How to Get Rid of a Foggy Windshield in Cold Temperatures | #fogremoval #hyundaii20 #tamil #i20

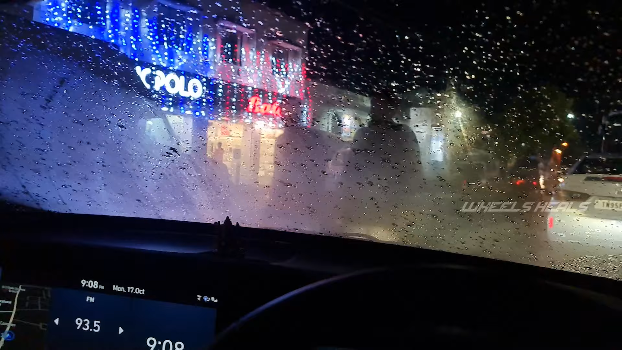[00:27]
So, one of these things, I feel like the car is a big deal The fog is coming from the top of the top of the top.
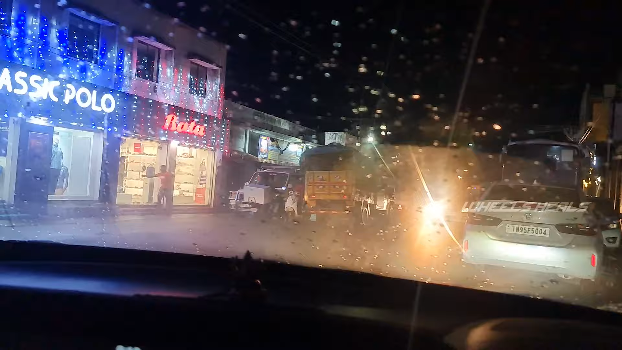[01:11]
You'll have to find a vipers on the top of the top. There is fog in the top. So we have to find the water in the top. So the fog will be coming from the bottom. Now we can find a temperature.
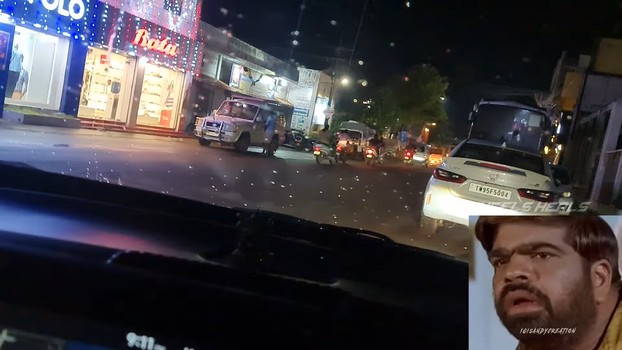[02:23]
There is a difference.
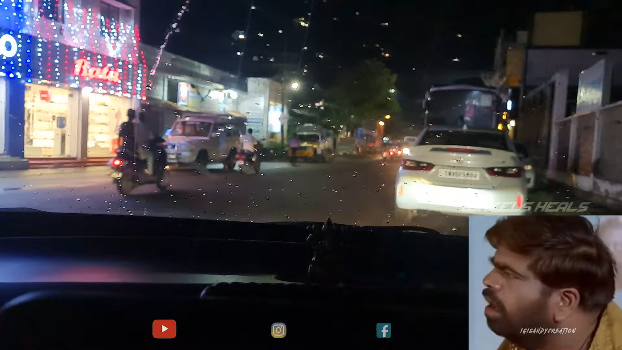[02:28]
I will wipe again. There is a fog and it is a bit of a fog.
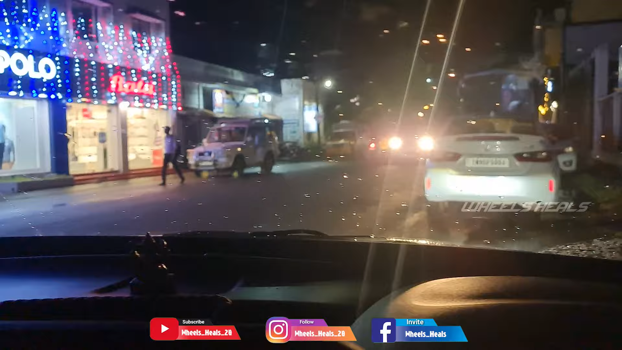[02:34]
Now I will try to clean it. Basically, the temperature is high.